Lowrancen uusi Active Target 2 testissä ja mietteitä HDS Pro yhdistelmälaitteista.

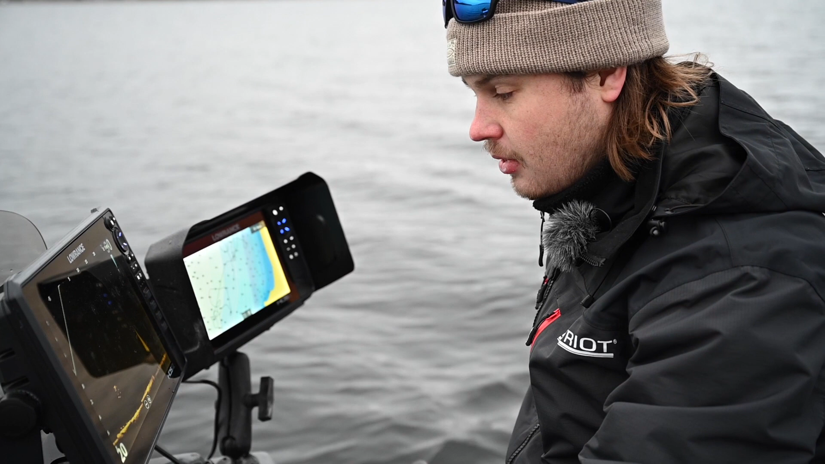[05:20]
Se tekee sitten kuvasta ihan äärettömän tarkkaa. Että nyt päästään Louransenkin osalta siihen, että päästään nyt kuumaan korkeista ajuuksista, jotka kiirtää tosi yksityiskohtaisesti ja tarkkaa kuvaa siitä pohjasta. Että vaikka se FizzReview-toiminto ei olisi se juttu, mitä haluaa niin sanotusti käyttää,
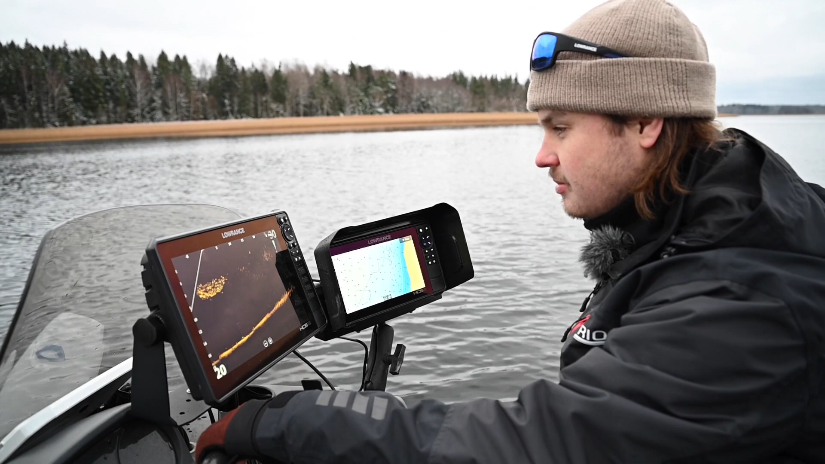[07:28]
Nyt siellä keskellä täkyparveeni on hyvän kokoinen hauki.
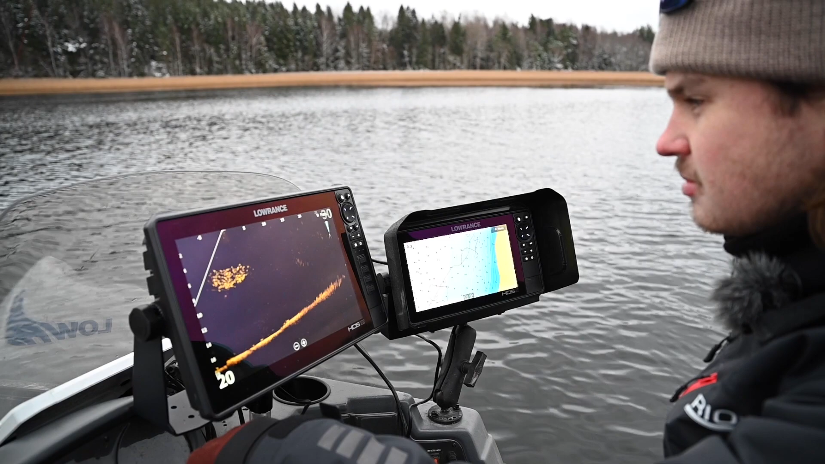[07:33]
Ja mä yritän tosiaankin, se on vähän huono, kun se on taas niin lähellä pintaan, mutta katsotaan jos me saatais se reagoimaan. Vähän kiinnostuu, lähtee perään.
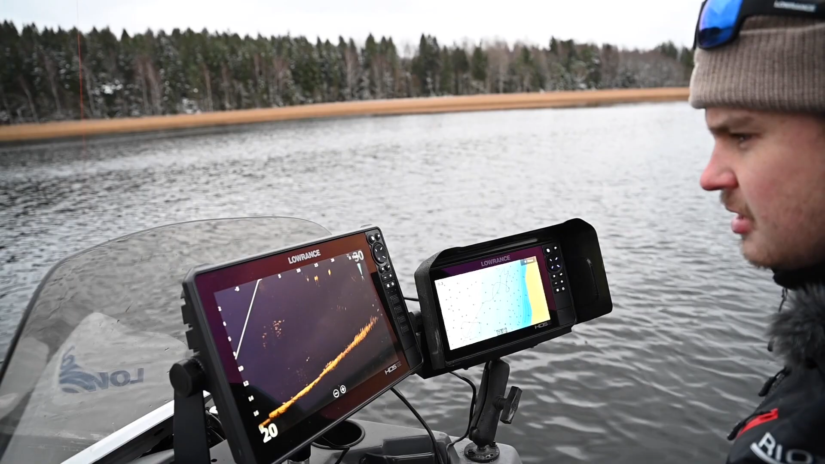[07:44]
Nyt pitäis tulla. Tulee toinen. Jaa siellä.
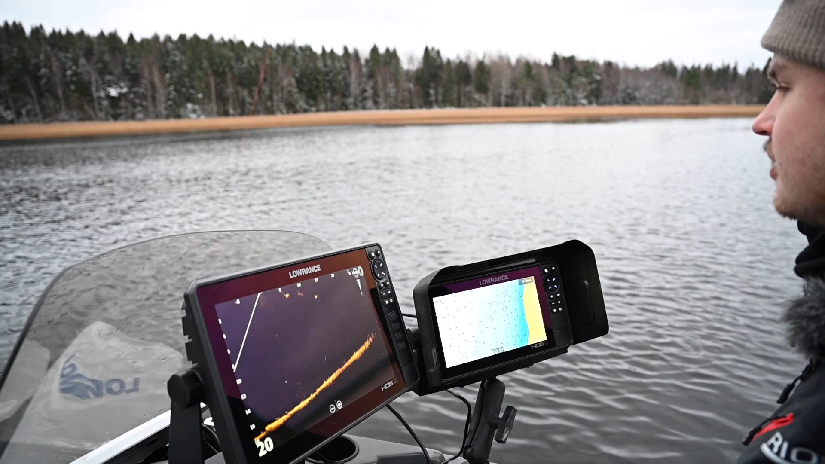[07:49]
Pitkälle se odotuttiin. Saatiinko me joku tilo? Eh, jää irti. Putos vielä. Oli sen verran varovainen Otto.
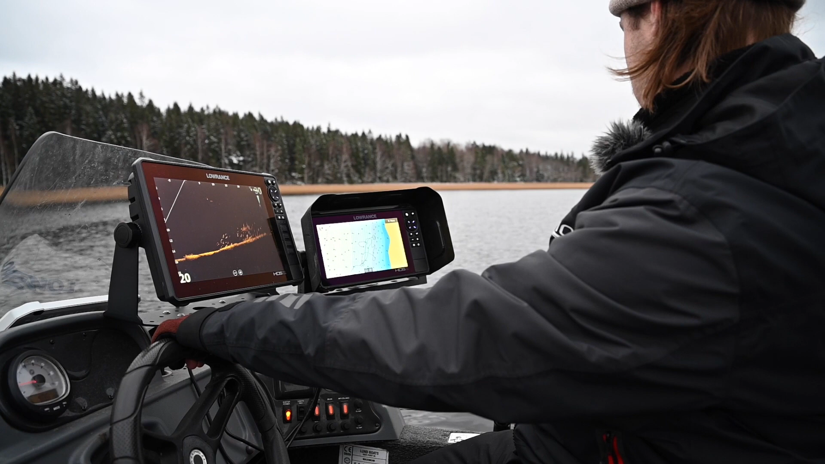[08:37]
Tää oli varovaiset. Tosi varovaiset vissiin. Tulee uudesti.
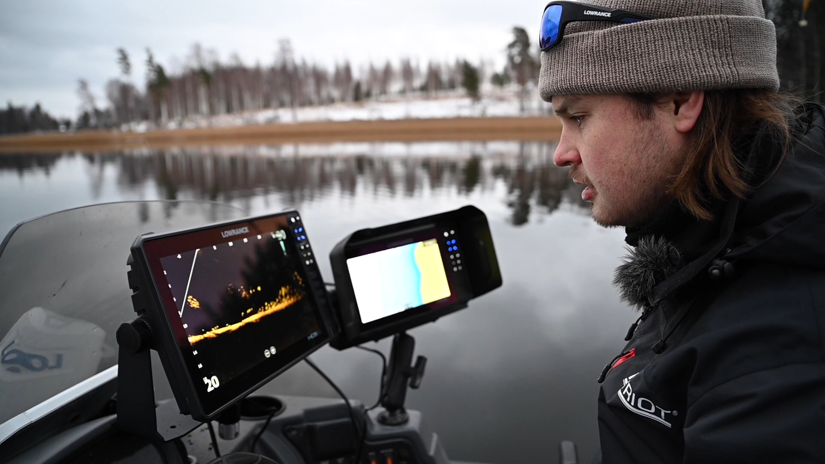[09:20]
Ne on selkeästi ruokailemassa siinä parven keskellä. Tässä on hirveät määrätä näkyä. Näköjään ne on täällä seassa. Se on siinä käänty just. Tässä on just se, että kalako on tämmöisessä liikkeessä. Niin tosi vaikea on esimerkiksi päästä pudottaa sen päälle.
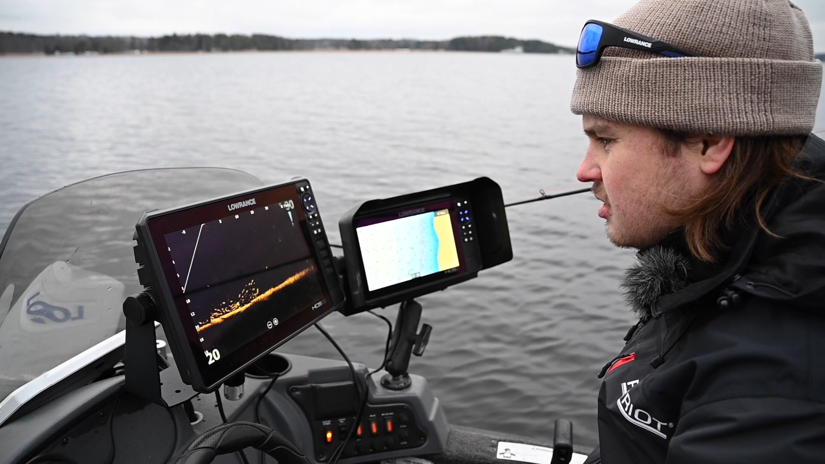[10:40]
No ihan hyvä. Nyt se varmaan näkee jos.
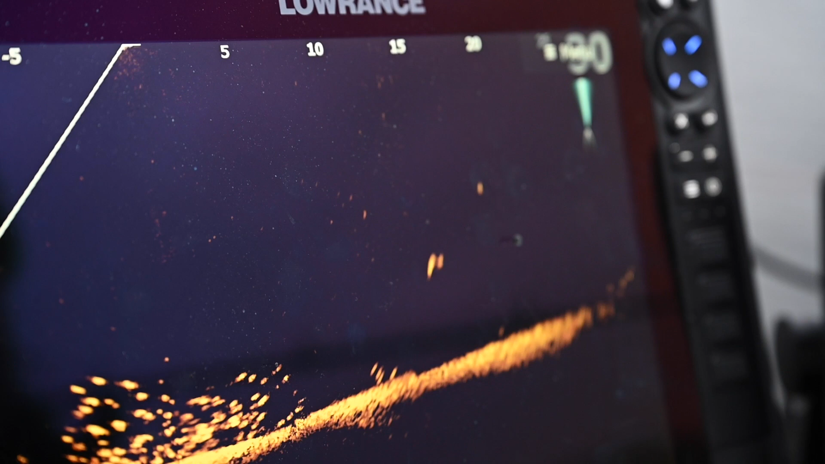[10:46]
Vähän tapahtui silleen, että ihan kuin olisi aistinut. Ihan ok kalon näköinen.
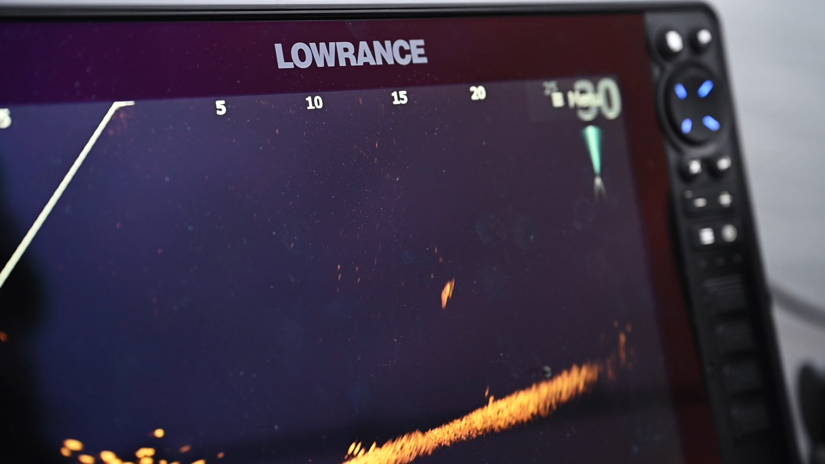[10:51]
Äi äi äi. Kyllä se selkeästi näki. Se nous sieltä muutaman metrin tulee jo. Nyt menetään uudestaan vielä.
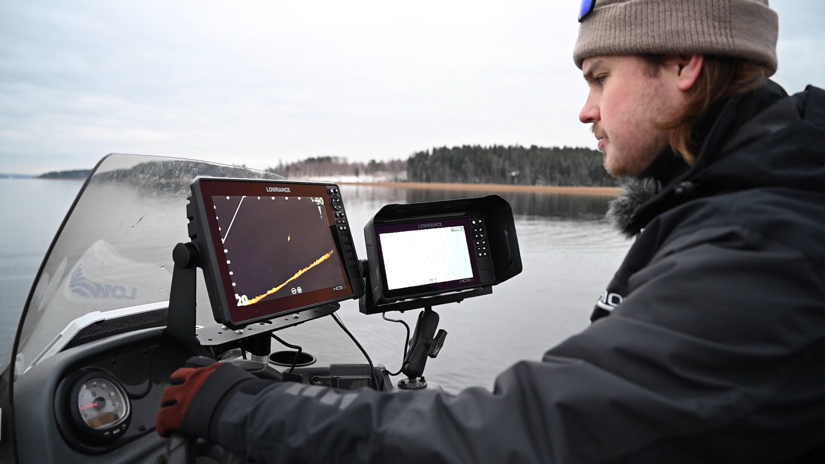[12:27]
Jotta me pystytään isompaa aluetta käymään läpi. Juuri näin. Siihen ollaan vastattu kysyntään. Kysyntää mikä on. Kaikki ketkä täsmään nyt tietää, mitkä siinä on ne tärkeimmät kohdat. Ja niihin ollaan sitten pyritty panostamaan. Paljon sun mielestä on sitten se pituus, mikä olisi hyvä olla. Että näkee. Kuinka pitkälle pitäisi se range yltää? No se on tietysti näyttö, jossain vaiheessa rajoittaa sitä hommaa. Että pitäisi sieltä pystyä sitten enää, kuinka pieneksi menee sitten kohteet. Mutta itse mä oon käyttänyt vielä sitä 3-40.